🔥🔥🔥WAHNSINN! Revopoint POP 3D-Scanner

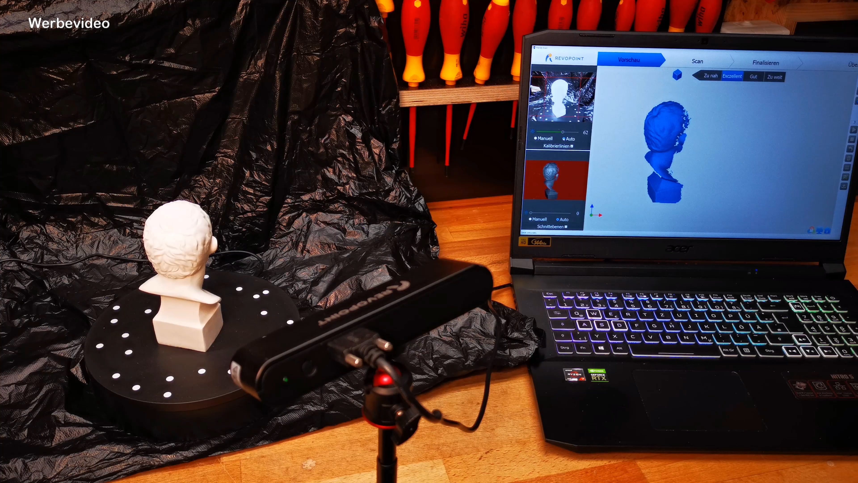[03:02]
So, ihr seht schon, ich habe das hier einmal aufgebaut und schon mal die Software angeschmissen. Die Software ist kostenlos mit dabei. Die könnt ihr euch runterladen. Ist im Büchlein alles vermerkt. Es ist eine Bedienungsanleitung mit dabei.
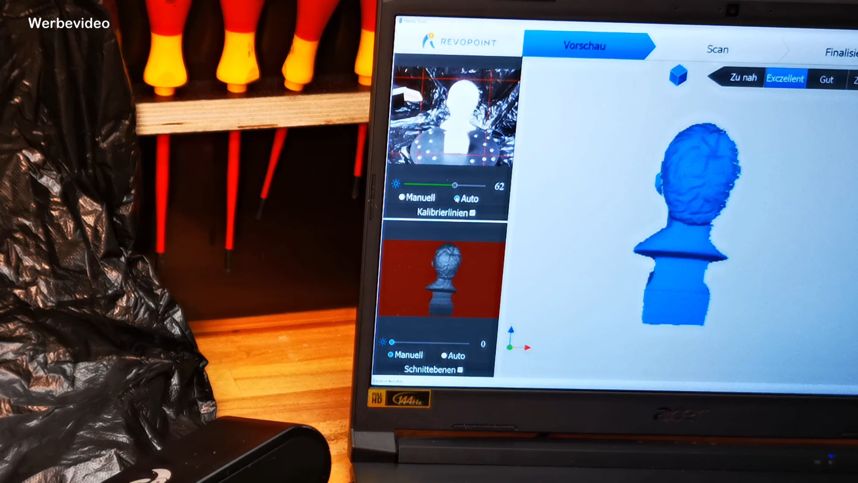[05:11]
Und wenn das alles gut eingestellt ist, ihr seht, ihr könnt das alles manuell justieren, aber auch im Automatik-Modus laufen lassen. In der Regel liegt der Automatik-Modus da recht gut.
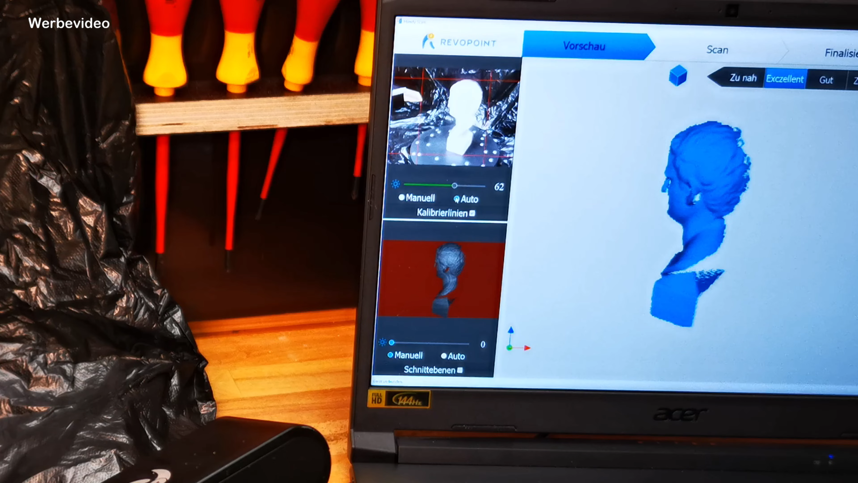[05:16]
Und der kombiniert dann die beiden Bilder und scannt dann hier das Ganze einmal ein, wie ihr seht. Und das funktioniert auch recht gut. Und je nachdem, wie viele Bilder ihr laufen lasst, in der Regel sind so 500 Bilder sicherlich ratsam.
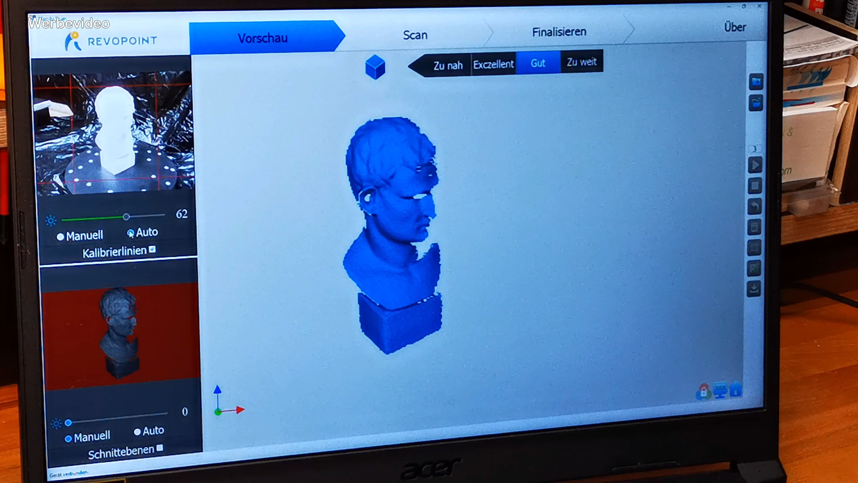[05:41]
Und er nimmt ja acht Bilder pro Sekunde auf. Das heißt, ihr könnt euch dann vorstellen, wie lange das dauert. Das dauert wirklich nicht lange. Also im Schnitt ein, zwei Minuten solltet ihr einplanen. Und dann habt ihr hier ein absolut gutes 3D-Modell. So, ihr seht in der Software übrigens auch, ob ihr zu nah seid, ob die Ausleuchtung exzellent ist oder gut, oder ob ihr zu weit weg seid. Dann könnt ihr die Kamera so ein bisschen justieren danach.
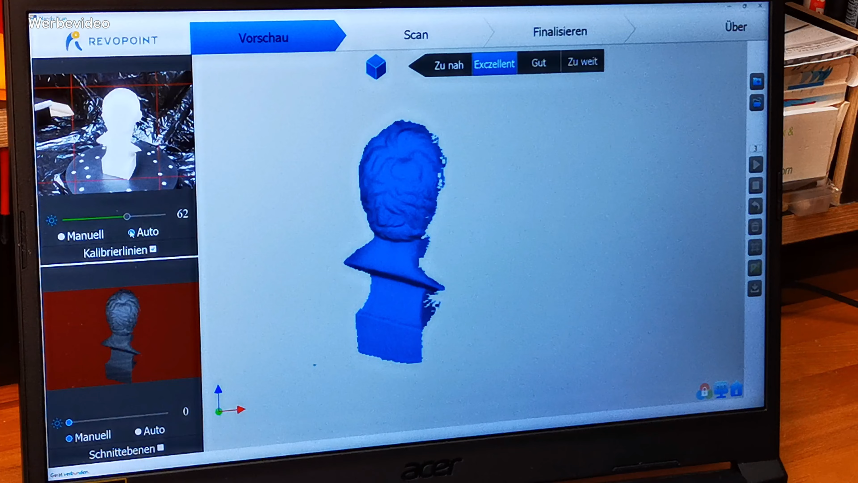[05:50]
Bei mir zeigt er jetzt an, das ist alles exzellent. Dann gehe ich hier auf den ersten Menüpunkt einmal drauf.
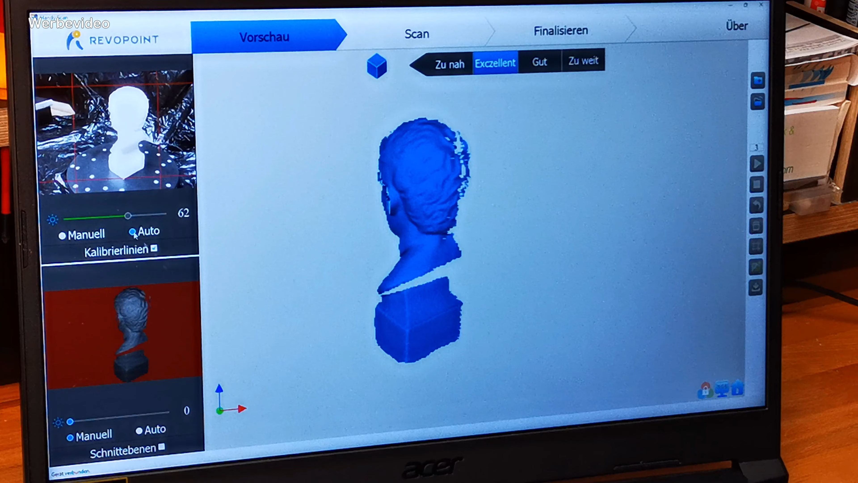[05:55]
Und da können wir dem Modell dann einen Namen geben.
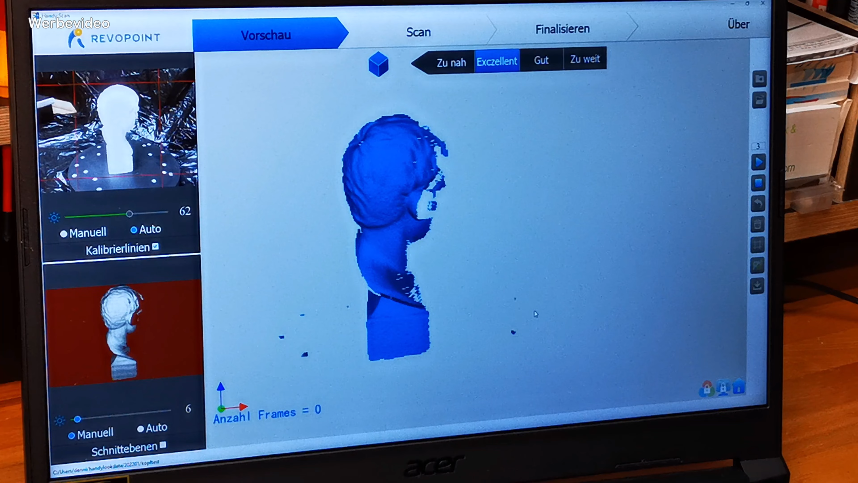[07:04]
Dann bestätigen wir das Ganze und schon orientiert er sich hier neu. Und ihr seht schon, hier können wir das Ganze dann starten. Wir drücken jetzt einmal den Play-Button und dann fängt er nach 3 Sekunden an, Bilder aufzunehmen.
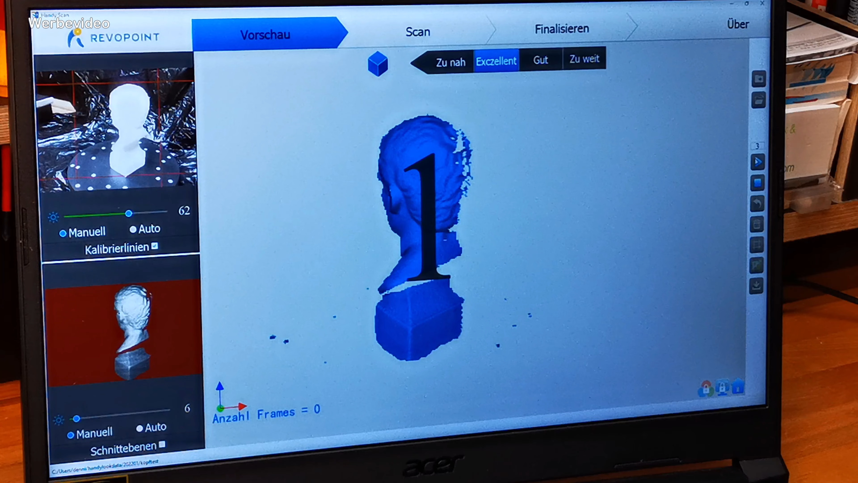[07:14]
Das ist jetzt wirklich der Echtzeit-Scan. Das heißt, alles, was grün ist, kennt er in diesem Moment. Wir können jetzt sogar schon hier rein- und rauszoomen.
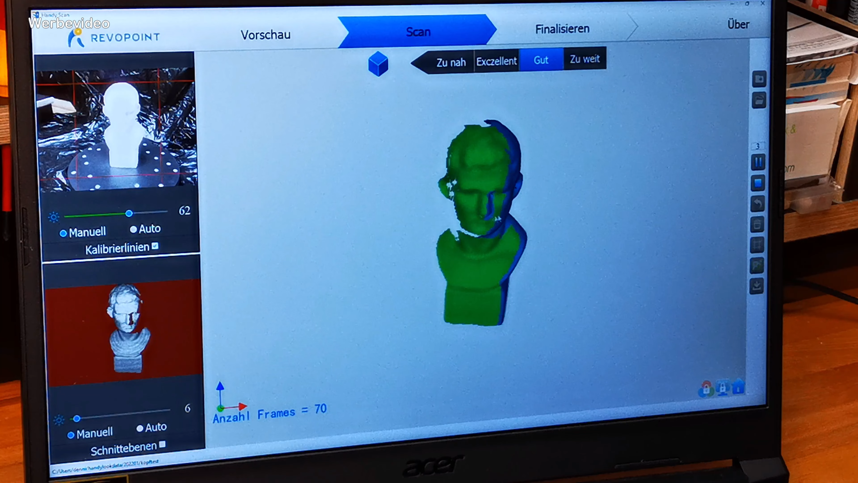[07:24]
Wir können das Modell sogar drehen und können dabei zugucken, wie er das Ganze hier aufbaut.
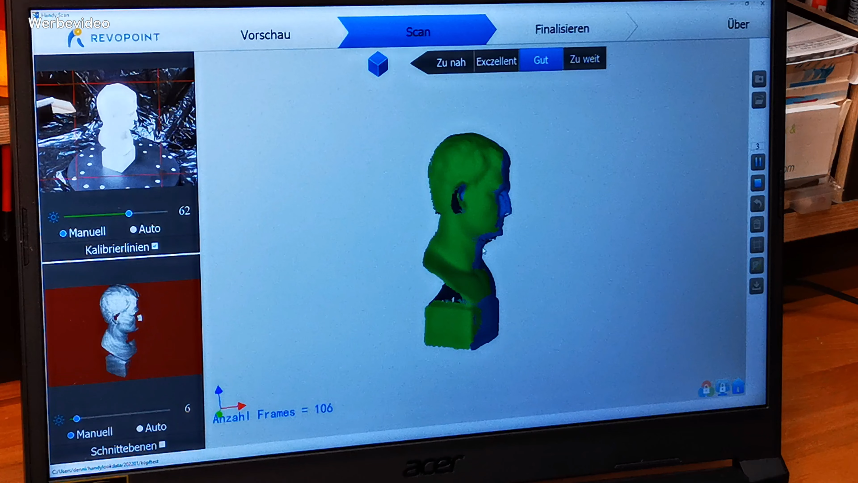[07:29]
Er fährt dann jetzt auch einmal herum, wie ihr seht.
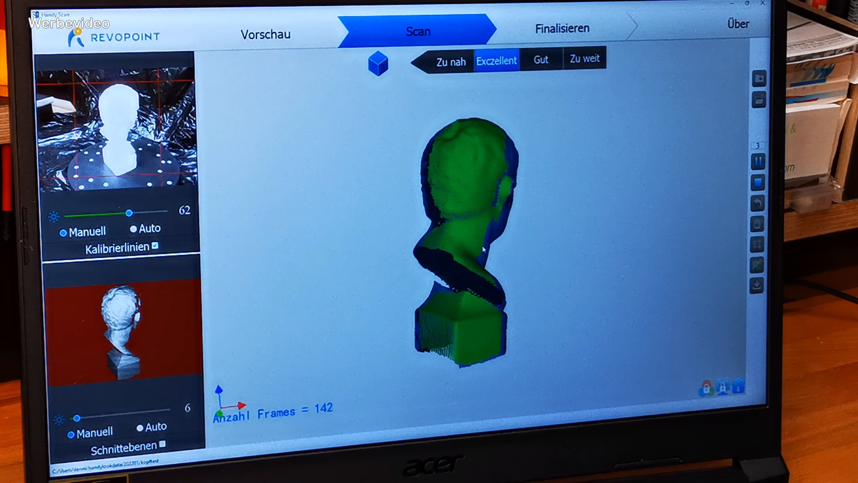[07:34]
Und das Modell nimmt immer mehr Gestalt an. Und wenn man da so zuguckt, das ist wirklich faszinierend, auch wie detailgetreu er das dann hier zusammensetzt und alles. Also das ist wirklich unwahrscheinliche Technik, was heutzutage für in Anführungszeichen ein paar Euro schon so möglich ist.
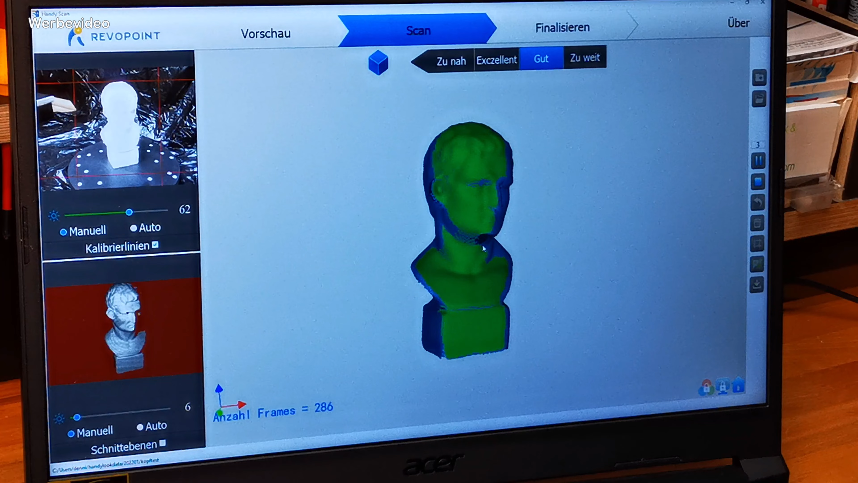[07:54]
So, jetzt haben wir natürlich das Problem, das Kinn, das müsste man natürlich dann von unten beleuchten. Das sieht er jetzt so nicht. Ist bei diesem Modell nicht ganz so wild.
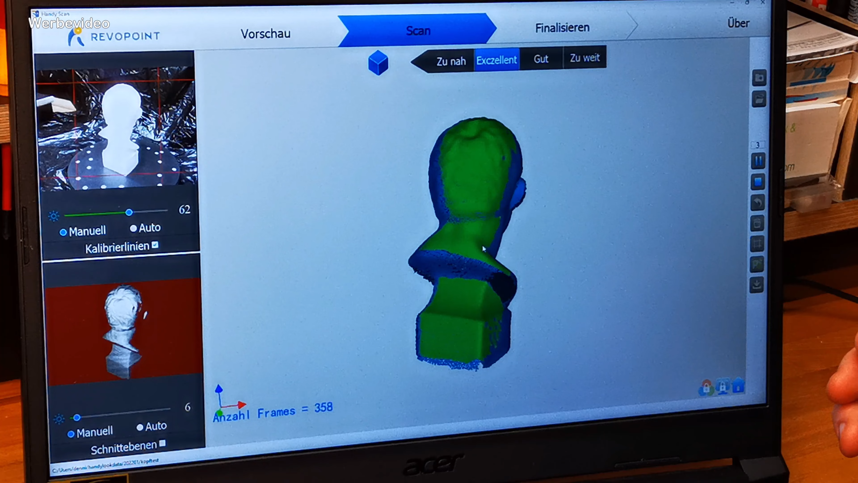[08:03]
Wir können, wenn wir auf Stop drücken, das Ganze einmal zusammenfassen und wir können dann ein Mesh-Gewebe drumlegen. Das heißt, die Löcher schließt er dann automatisch.
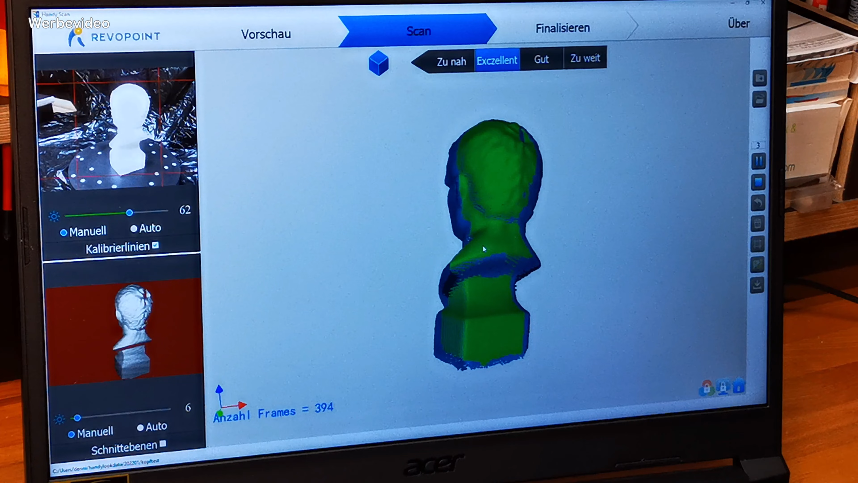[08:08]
Ihr seht, wir haben jetzt hier ungefähr 400 Aufnahmen gemacht. Ich sage mal, das soll jetzt erstmal reichen.
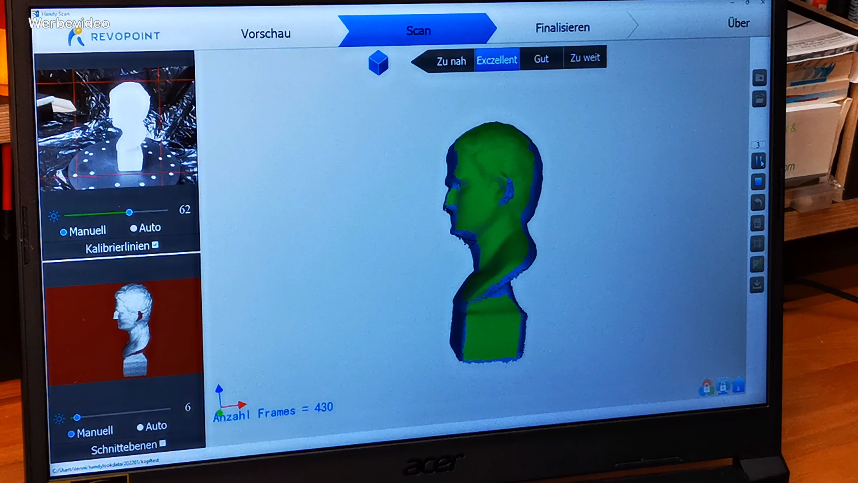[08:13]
Drücke dann auf Pause, nicht auf Stop.
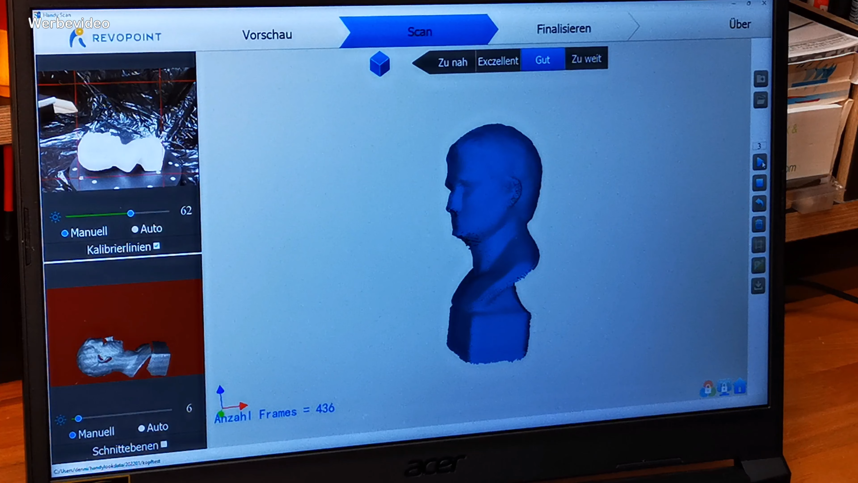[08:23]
Und jetzt seht ihr schon im Bildschirm, ich habe das Modell jetzt einmal auf die Seite gelegt und jetzt drücke ich einfach wieder die Play-Taste.
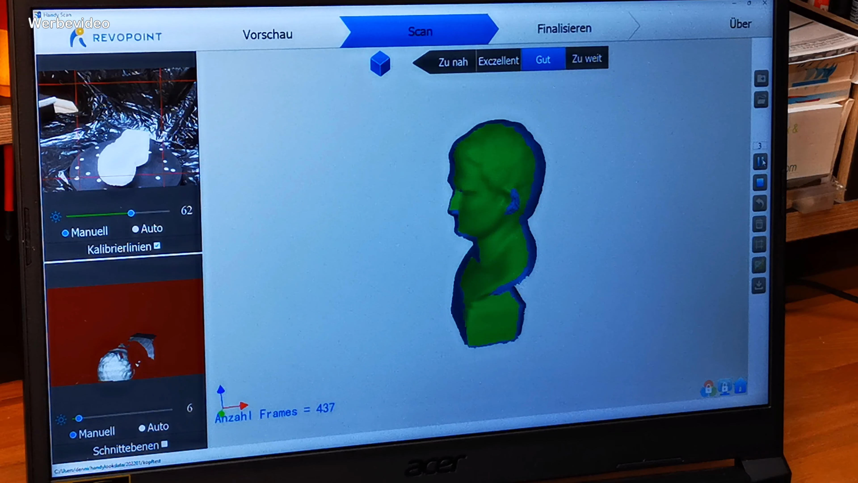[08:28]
Und jetzt nimmt er das Modell im Liegen auf und rechnet automatisch um und sagt, aha, das Modell liegt jetzt und ich kann jetzt die Löcher schließen, zum Beispiel das Kinn und natürlich auch den Untergrund, weil ich den ja vorher noch gar nicht so gesehen habe.
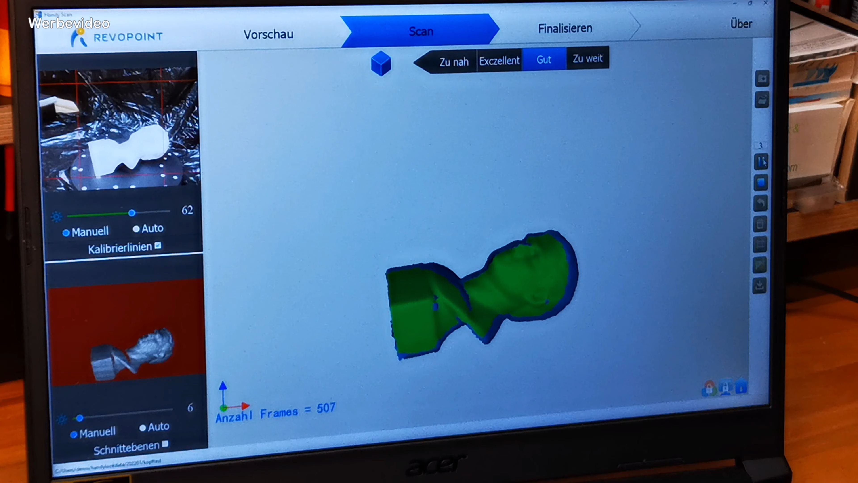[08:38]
Ihr seht, er macht das.
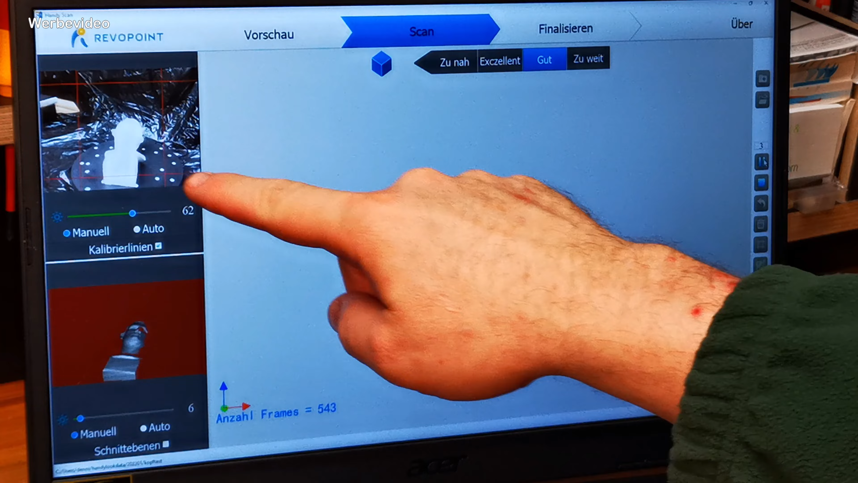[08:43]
Jetzt bin ich natürlich hier nicht ganz im Bild, hätte ich ein bisschen besser ausstaffieren müssen, aber so funktioniert es halt auch.
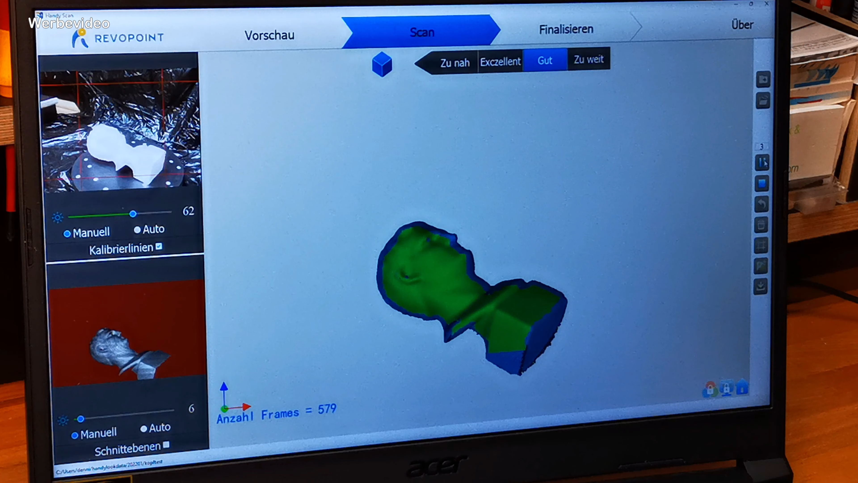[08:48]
Lassen wir den noch einmal rumfahren und dann zeige ich euch, wie man das Ganze dann komplett schließen kann.
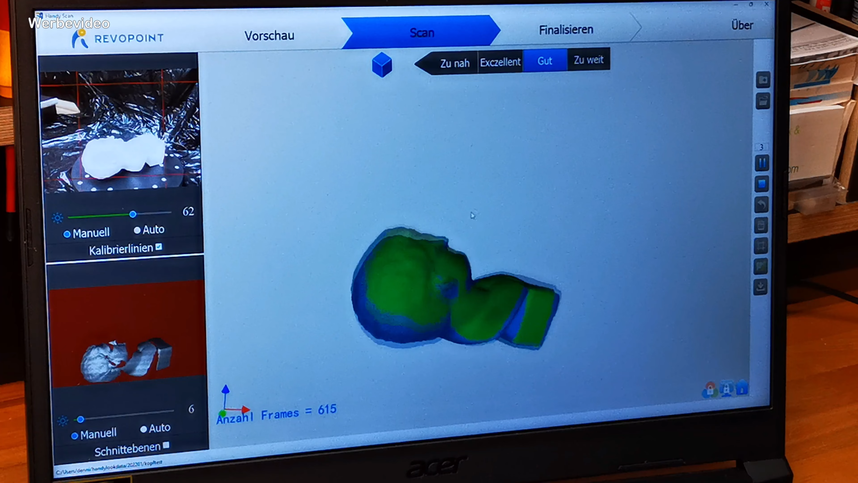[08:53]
So sieht das jetzt erstmal aus.